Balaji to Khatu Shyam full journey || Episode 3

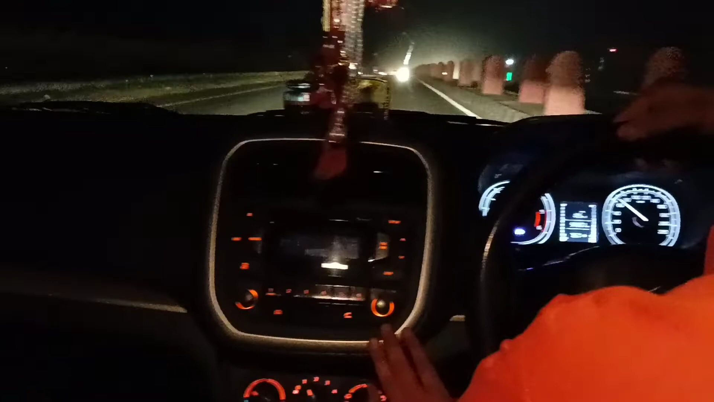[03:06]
अब बाइज रास्ते में रोके यहां और गारी का पाल्यूसन हो रहा है यह पीशे